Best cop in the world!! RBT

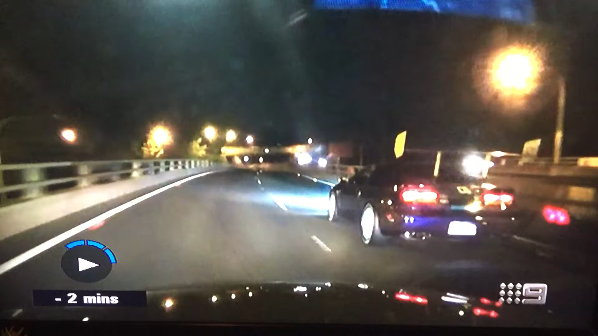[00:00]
Mate, that's getting stopped. If this driver wanted to avoid police attention, he's gone about it in the wrong way. He's a learner. That is ridiculous.